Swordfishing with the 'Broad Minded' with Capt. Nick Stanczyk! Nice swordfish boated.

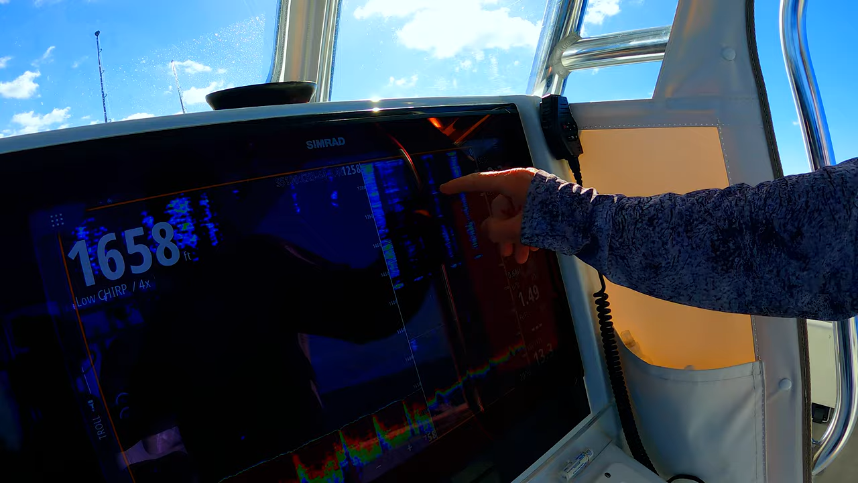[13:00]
On screen: depth 1658 ft
we've had this fish on for about 20 minutes nick's showing him on the bottom marker so here's that 300 feet you can see we're marking them that's probably where that thermoplane is like uncle mike was saying that's solid mark there and he's down there in his comfort zone